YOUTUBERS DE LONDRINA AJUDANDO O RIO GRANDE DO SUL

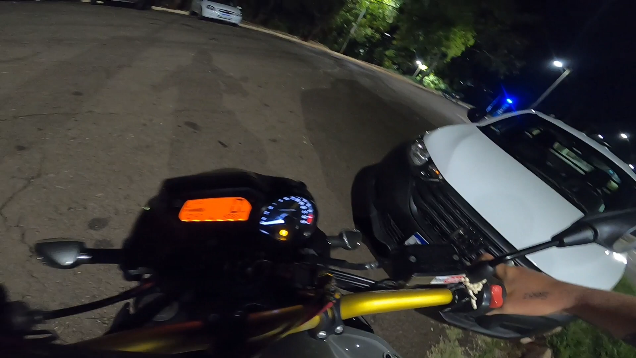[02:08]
E vamos lá, vamos devagarzinho, vamos ver. Agora a galera vai causar mesmo.
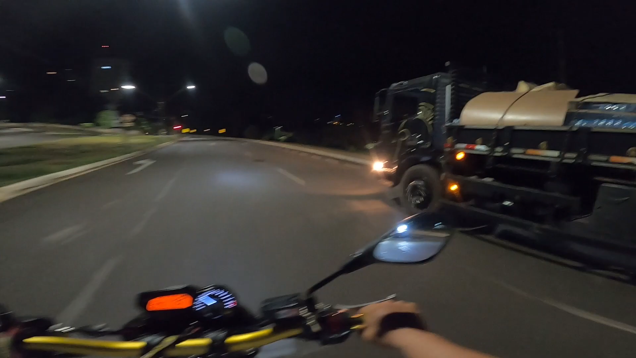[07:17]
Aí sim, hein. Deixa esse carro aqui passar.